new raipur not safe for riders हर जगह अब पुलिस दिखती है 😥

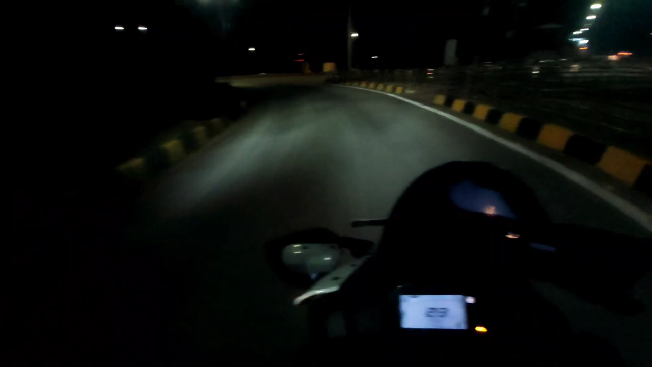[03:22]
यहाँ भी पुलिस रहती फिलहाल अभी नहीं है, तो पुलिस एक भैया आ गए, थोड़ा पीछे हो गए थे।